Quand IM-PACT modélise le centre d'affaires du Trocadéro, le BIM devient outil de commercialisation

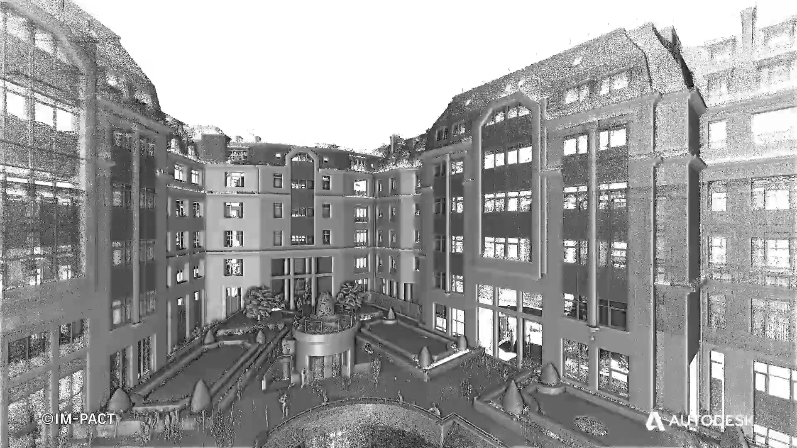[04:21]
c'est-à-dire les nuages de points issus du scanner 3D et les plans existants,
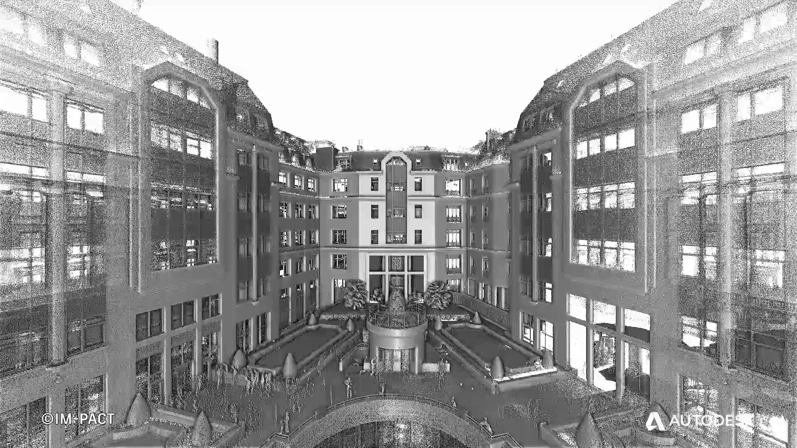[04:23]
on a du mal à faire matcher les deux.
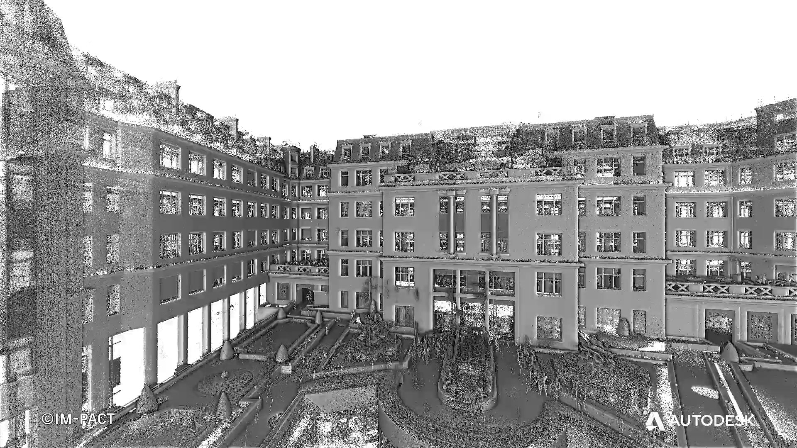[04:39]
nous importons le nuage de points dans Revit et nous commençons à modéliser sur ces éléments.